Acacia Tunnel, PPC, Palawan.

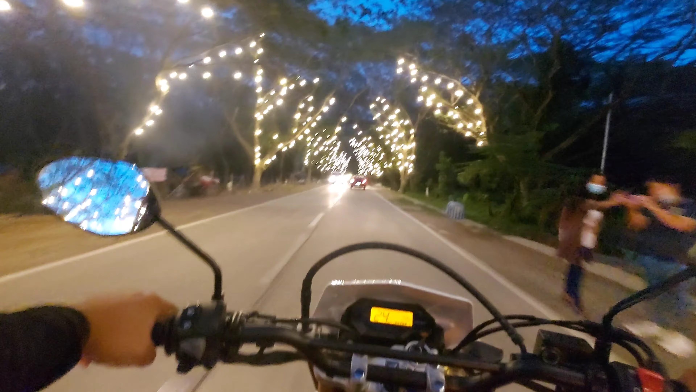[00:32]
napakaraming tao dito mga idol na mga masyari mga ano yan, tagat puerto, yung iba taga na araw kata nyo naman yung ganda o ito ang akasya tanil, dito lang yan, tagat puerto na rin sila, makakatagpuhan maganda, mahaba yan mga idol
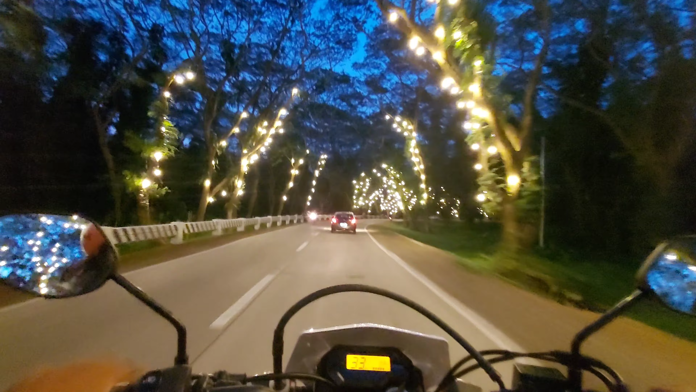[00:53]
mapakaliwanag, parang boy, fast ride ayun o, kasi mapansin nyo, napakaraming tao parang nangyang park hindi parang park, park talaga ayun o, malita nyo o, diba? napakaganda uh, kaya ganda palang iba sa mga idol dapat pwede nyo magcamping dito no kapaya natin ka ako wow waaaw waw
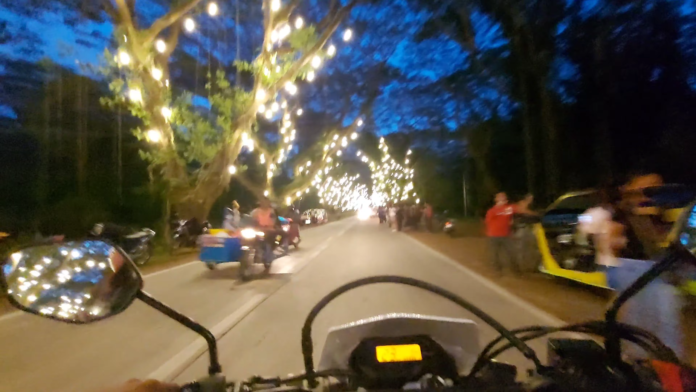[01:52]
Ito yung binadayo ng mga tao